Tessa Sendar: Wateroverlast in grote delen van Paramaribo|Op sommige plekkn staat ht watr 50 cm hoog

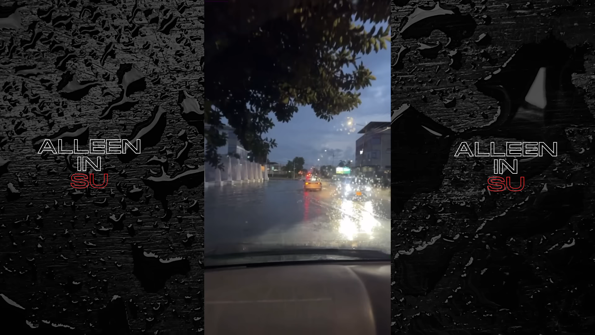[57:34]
Maar het water is al aardig weggetrokken hier. Maar het wordt ook al donker, hè? Dus dan ga je ook minder zien. Dus we gaan uit nieuwsgierigheid nog even richting AZ. En dan gaan we wel uitscheiden. Maar hier gaat al redelijk goed.